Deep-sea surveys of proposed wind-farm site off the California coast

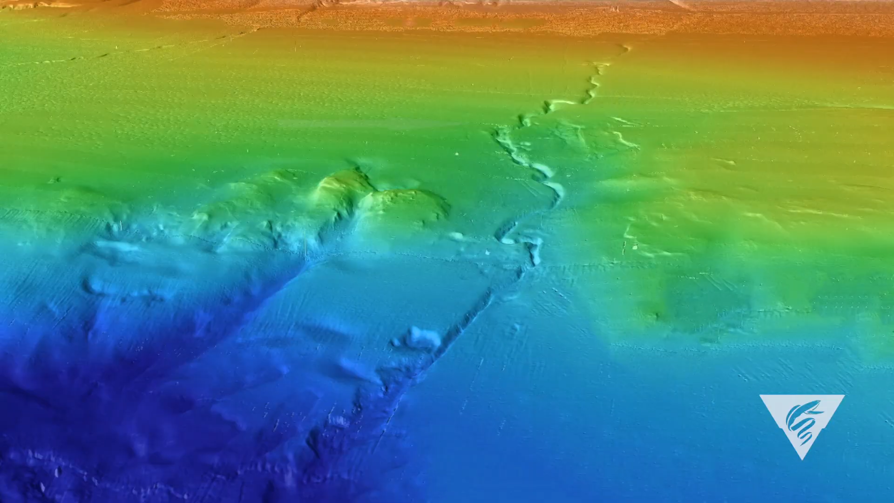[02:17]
Things of particular interest are the submarine channels that run down through the slope and pockmarks.
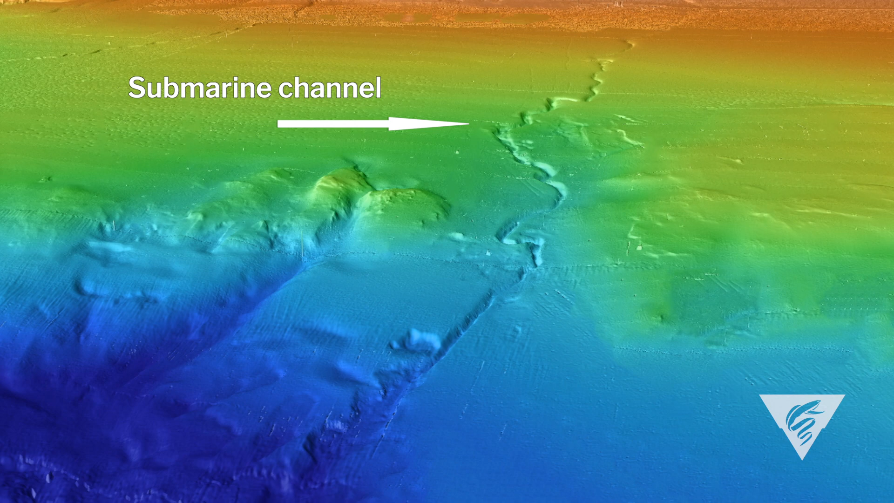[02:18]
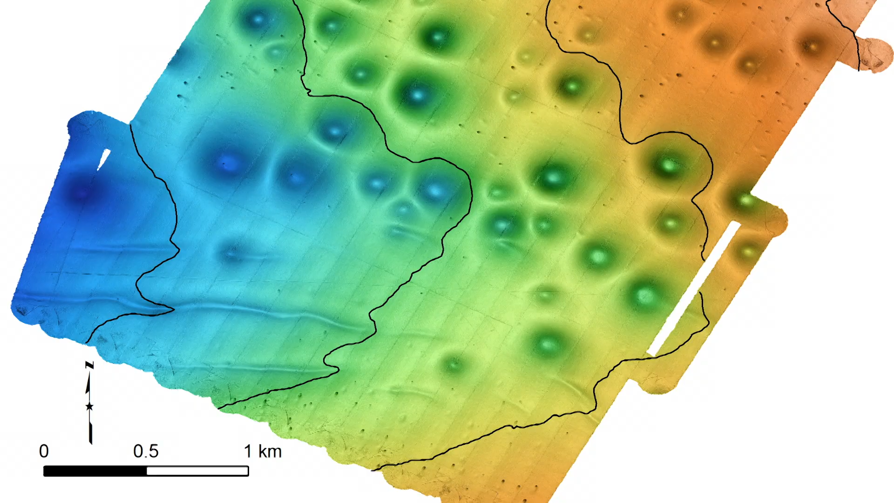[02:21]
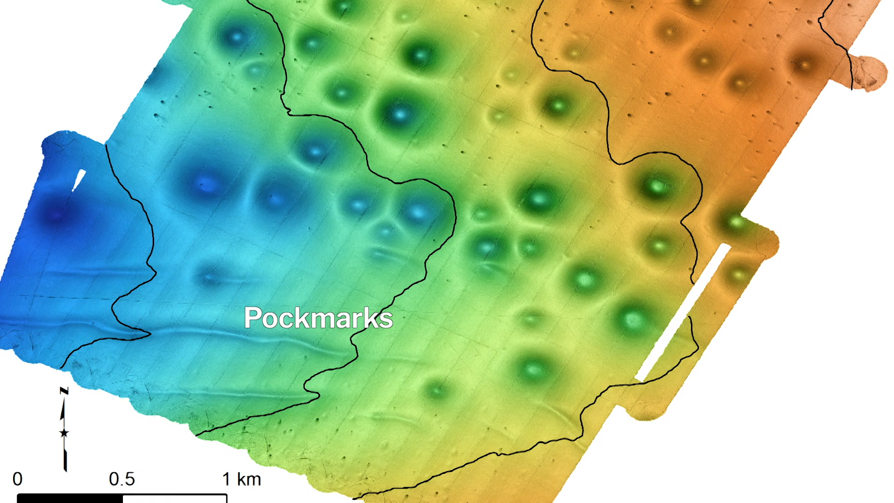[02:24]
And pockmarks are these bizarre depressions on the seafloor.
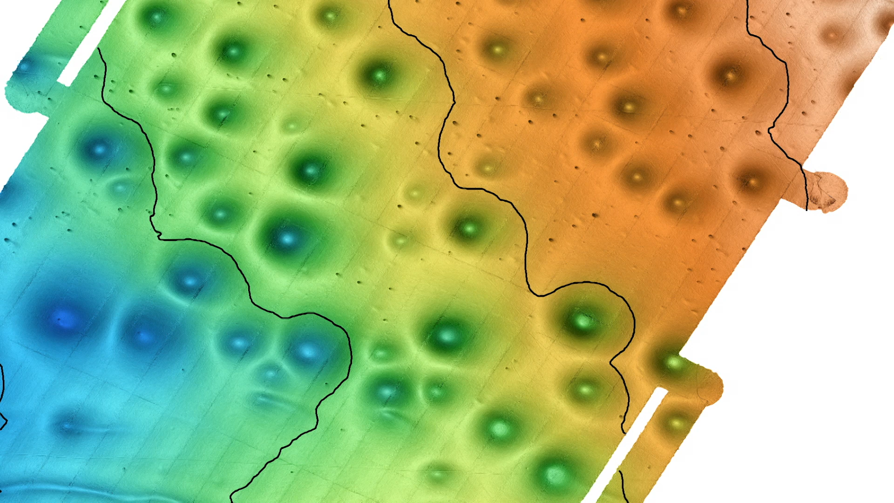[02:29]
In this area, there are many thousands of them that are approximately 10 meters deep, 100 or 200 meters across, that are on the seafloor.